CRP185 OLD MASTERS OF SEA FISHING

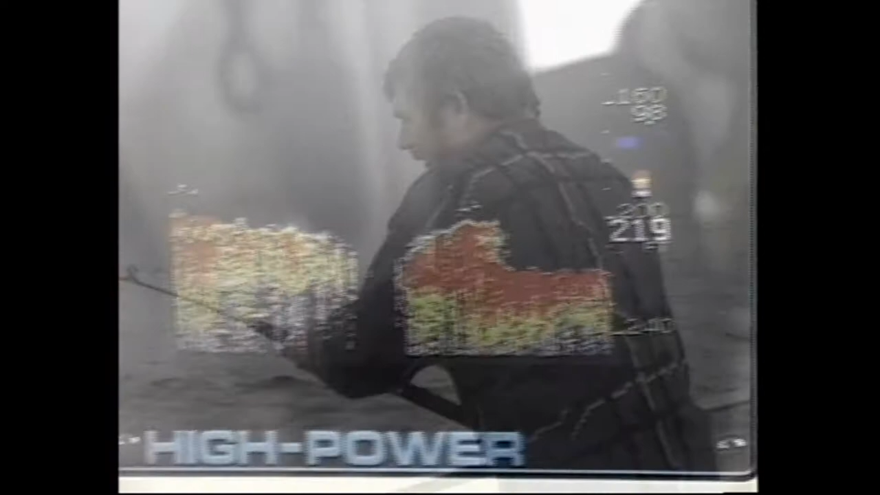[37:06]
Right, there he goes. That's a better one. Lovely. Whoa, look at that. That's more like it.